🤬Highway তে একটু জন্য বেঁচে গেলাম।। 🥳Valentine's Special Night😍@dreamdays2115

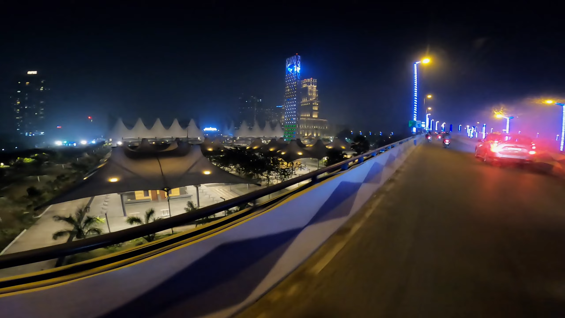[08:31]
গুরু দেখছো কি লাগছে মাইরি, সব থেকে বেশি তো ইউনিক লাগলো এই একটা এই জিনিসটা, এটা দেখো এই মানে এই প্রজেক্টারের মতো আমার বিশ্ব বাংলার যে গেটের যে নামটা লেখাটা ওটা পুরোটা ঘুরছে।
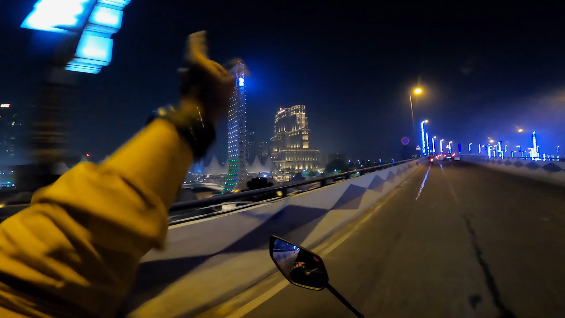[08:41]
হ্যাঁ হ্যাঁ ওই বিশ্ব বাংলার লোগোটা কিরম গোল হয়ে ঘুরছে।
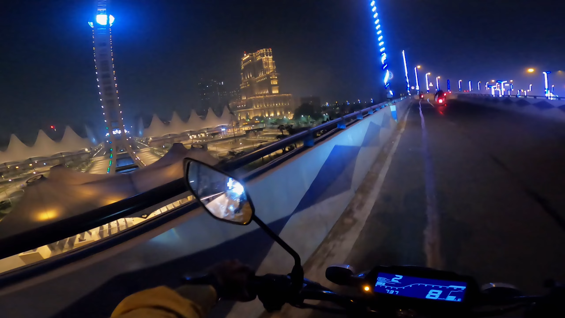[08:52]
এবার দাঁড়াই তোমাদের ভালোভাবে এবার দেখাই এই দিকটা দেখো শুধু, এখানটা কি আছে এখানটা যাই না, যাই থাকুক না কেন।